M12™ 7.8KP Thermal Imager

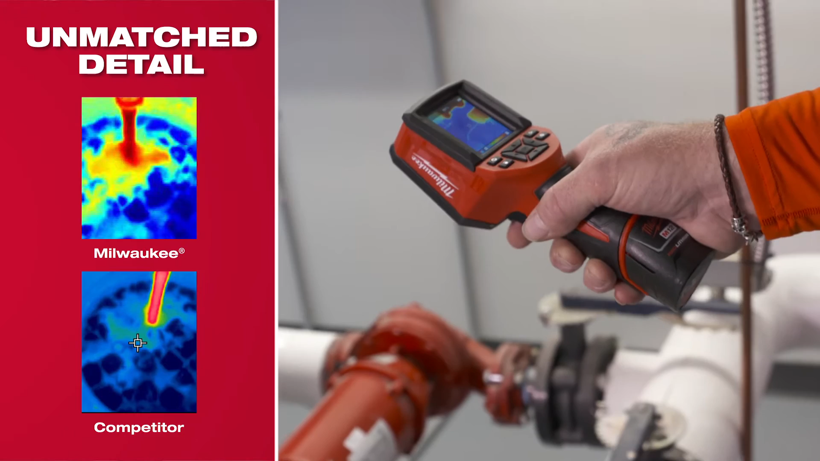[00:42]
I can see what the temperatures are and what's going on. The resolution is really good. I was surprised. You can actually pinpoint and see exactly where